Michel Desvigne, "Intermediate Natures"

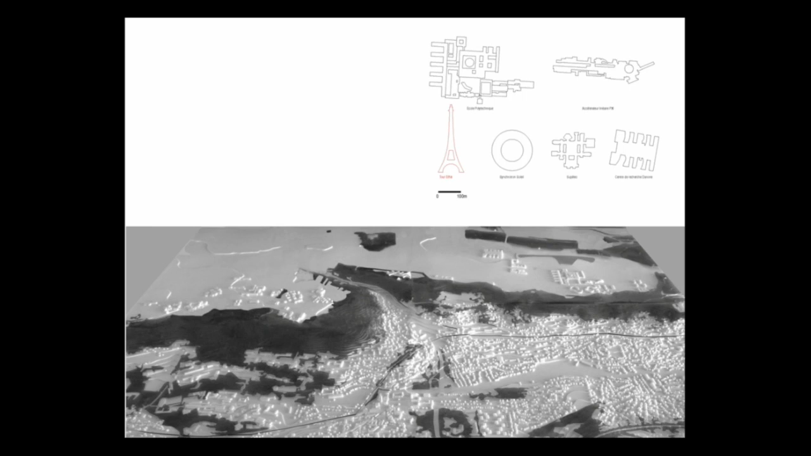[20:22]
You probably heard a lot about this cluster vision, where what is expected is relationship and connection between people and disciplines. And, of course, with this huge building, like 200, 300 meters, there is no connection between people. So, this is what exists today. So, these are the research centers existing.